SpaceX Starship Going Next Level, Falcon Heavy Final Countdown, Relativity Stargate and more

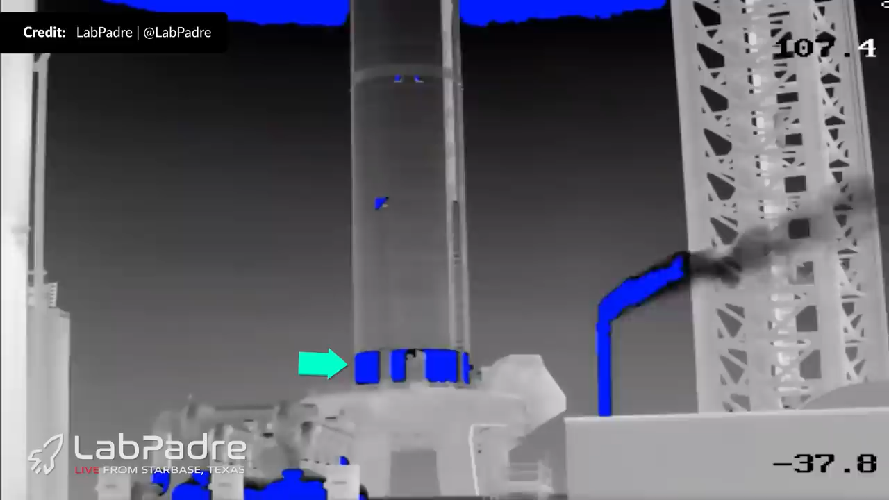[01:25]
As the frost line increased the vents on the tower began venting more indicating that propellant load on the ship would soon begin.